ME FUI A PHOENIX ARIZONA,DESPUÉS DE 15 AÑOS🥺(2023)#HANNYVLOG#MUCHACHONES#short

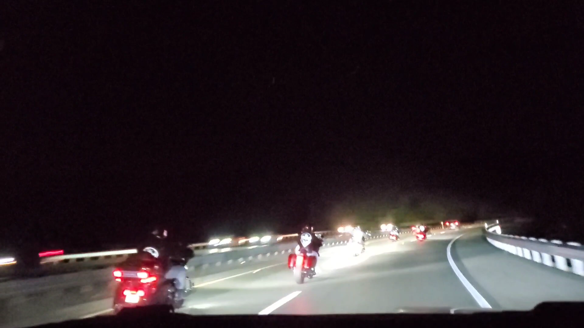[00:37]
Oiga muchachones, por acá vamos, por acá vamos Llevamos este,